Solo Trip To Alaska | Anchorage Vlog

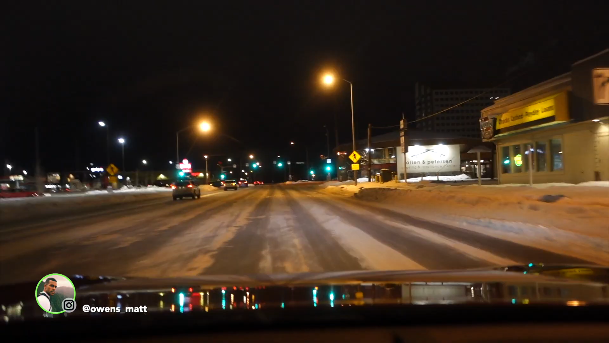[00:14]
snow I have not seen snow in so long it is 21 degrees out here